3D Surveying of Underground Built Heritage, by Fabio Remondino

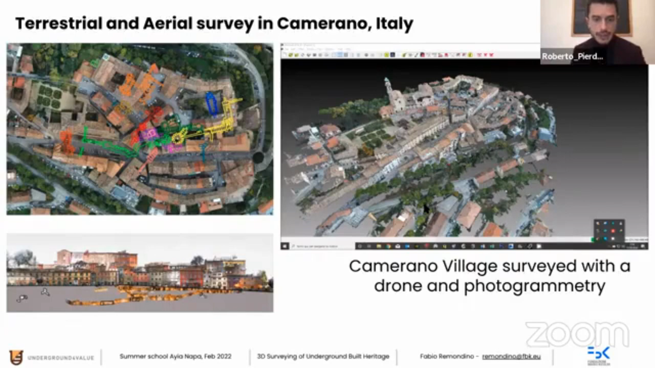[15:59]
in the in the down part you can see that the section and how it is articulated and uh i i cannot see the video so i don't know if it is uh if it is running it doesn't run it doesn't run it doesn't okay uh it was useful to for you to to to see this uh this video but i can share you even the link if you if you don't mind later because it is public in in the youtube because we have used these uh this surveying
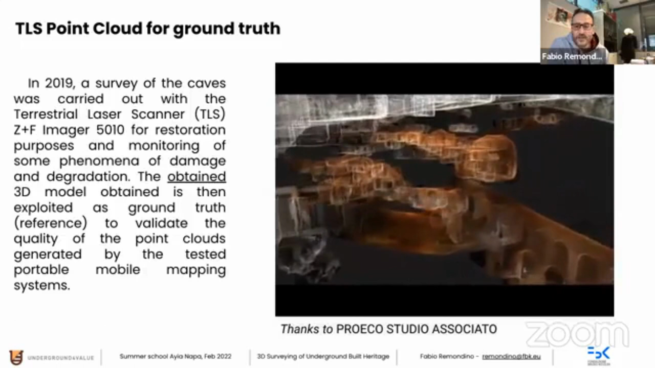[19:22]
uh i hope still in the video because i don't see what you see uh you see all these uh uh corridors and niches uh underground uh they are quite dark very uniform color uh this limestone not very helpful for uh imaging so very very nice uh environment so
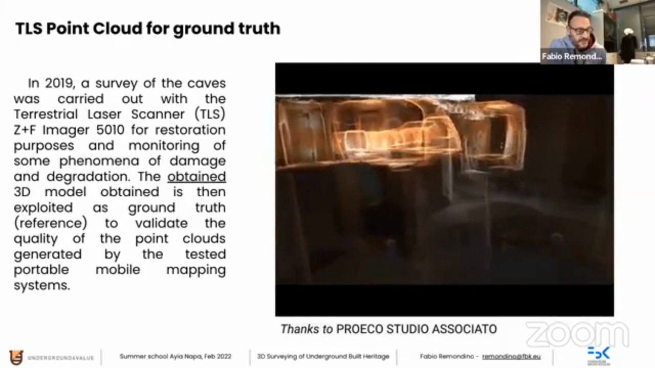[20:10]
a scanning this is what uh roberto just presented and then we wanted to move to um mobile solutions which is the focus now
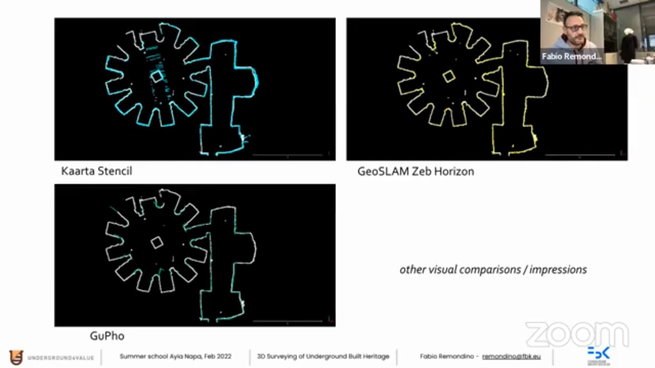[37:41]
i would say in the system in the center and you see that even in this case that the the visual comparison the visual impression uh is pretty nice for both the the slam the gufo and the the geoslam solution uh when it comes to more close view and now in this case only gufo